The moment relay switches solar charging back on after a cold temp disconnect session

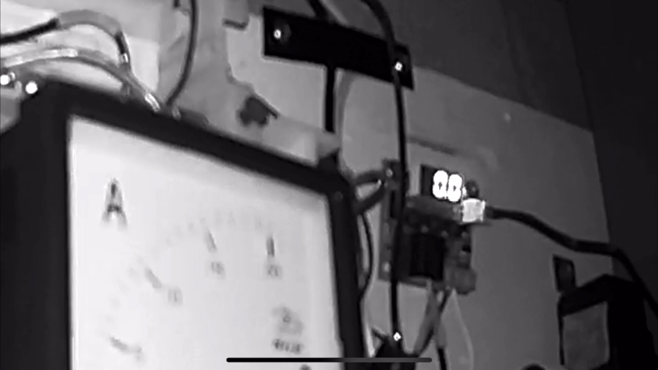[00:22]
but it's not charging even though I have a lot of sun because the temperature outside is like 20 degrees.
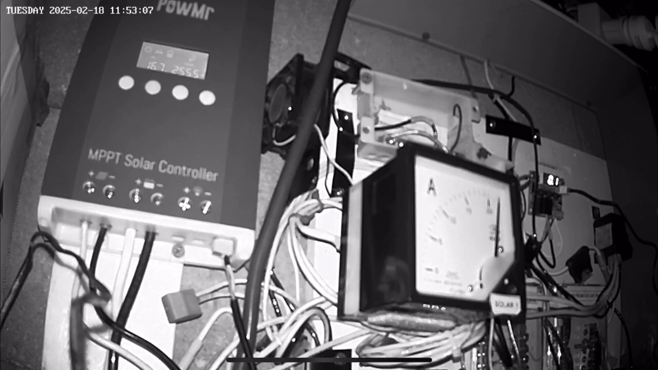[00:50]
So I'm getting about 250 watts from my solar panels.